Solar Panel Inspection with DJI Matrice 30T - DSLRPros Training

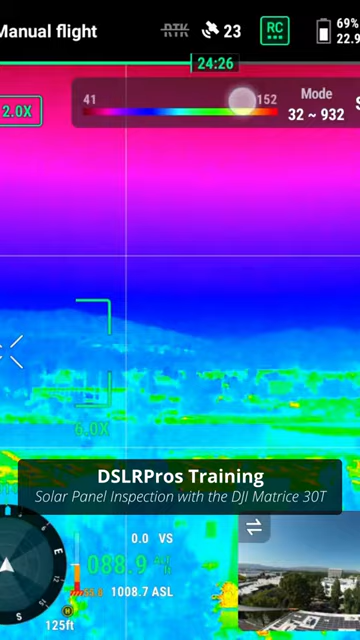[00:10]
So once we're in place, we can determine which isotherms and which palettes we're going to use. We can switch between different types of color grades just to find the difference in anomalies.
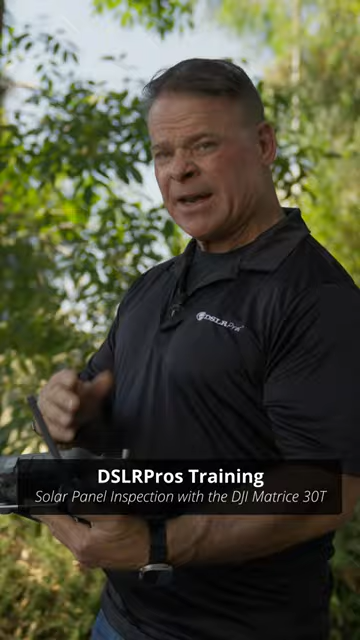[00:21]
Some of them stand out, pop out better than others. When you're doing thermal inspections, usually it's rainbow that's preferred for the palettes. Then we can switch over and we can look at our isotherms.
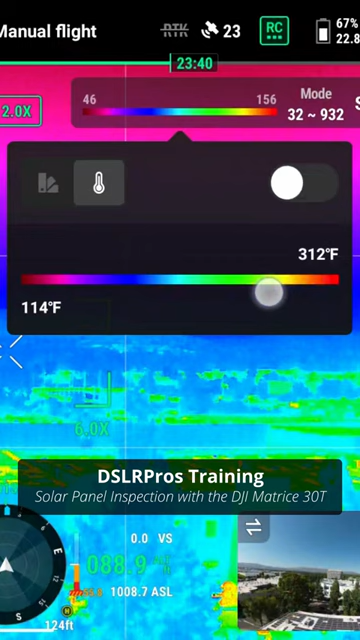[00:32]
And we can isolate the temperature readings to pick out that exact temperature that we're looking for.